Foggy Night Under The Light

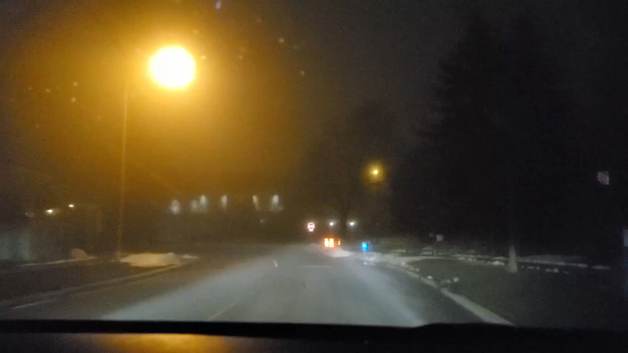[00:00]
i'm gonna stop it right here in this very scary road ahead it says stop so i'm gonna stop the video
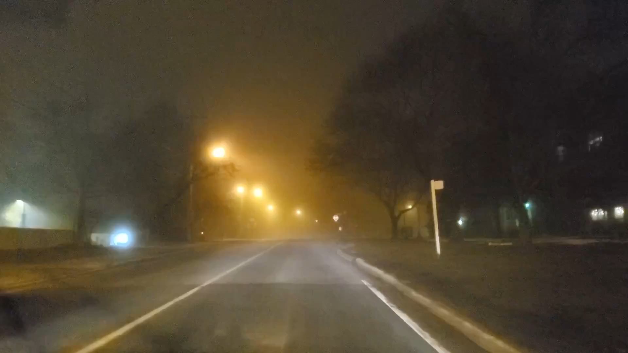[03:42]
but like how are we gonna see the fog in the in the summer like it's even camping well it depends if it's mountain yeah it doesn't matter it's always foggy in the morning in the morning yeah but like not in the daytime not at night today was the yeah this is like scary looking uh road over here right